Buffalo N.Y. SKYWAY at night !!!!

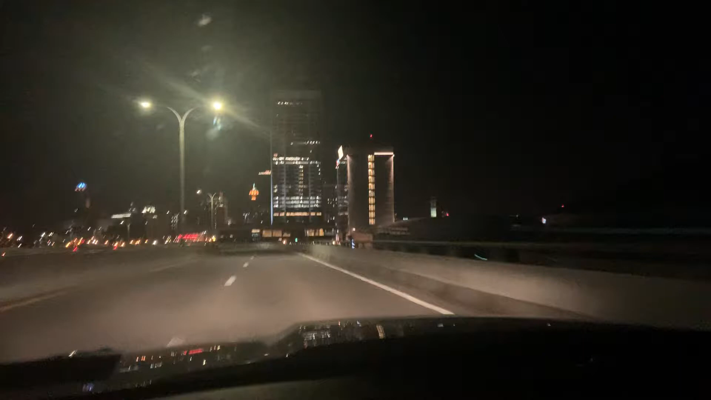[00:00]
Buffalo Skyway at night. I can't believe they're talking about removing this skyway. I love it. It connects you right to Hamburg. Super sweet. It's perfect. Yeah, it's pretty cool. It's fun on a motorcycle too.